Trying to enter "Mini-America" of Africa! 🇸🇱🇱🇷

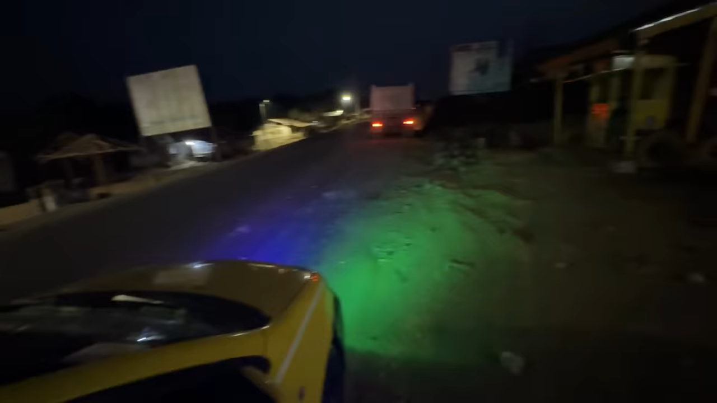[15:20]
यार रास्ते में पता नहीं कहाँ रुके एक आदमी, ये माइक पे चिल्लाने लग रहा है सिम कार्ड लो पैसे चेंज करा लो। इसे देखता हूँ सिम कार्ड मिल जाए तो यहाँ पे ऑरेंज का।
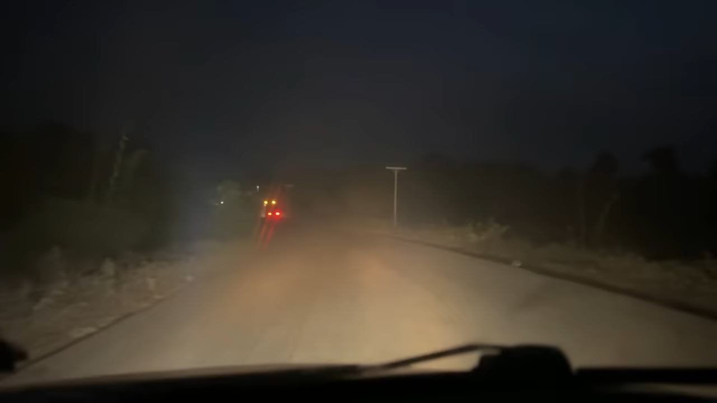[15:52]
ये टूटी फूटी है बीच में, बहुत ब्रेकर्स और बम्स हैं।
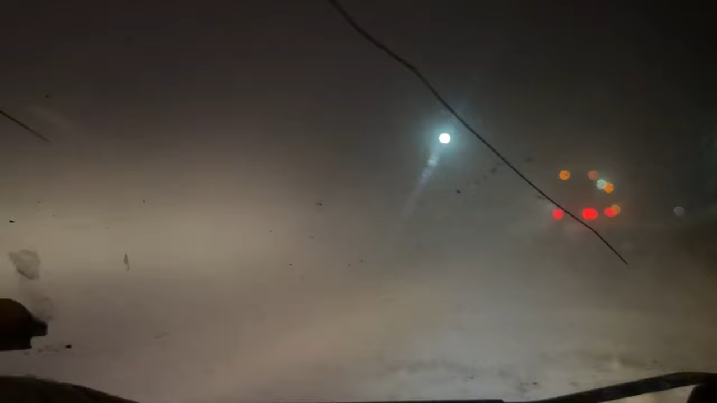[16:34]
रात के 8 बज गए, इसलिए मैं रात का सफ़र अवॉइड करना चाहता हूँ यार हमेशा। अफ्रीका में बिल्कुल ना करो रात के टाइम सफ़र यार, देखना क्या हाल हो रखा है सड़क का।